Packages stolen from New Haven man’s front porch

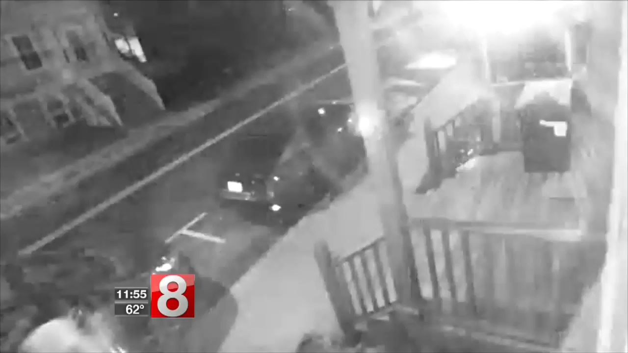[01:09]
So David installed these cameras as part of a home security system about three years ago.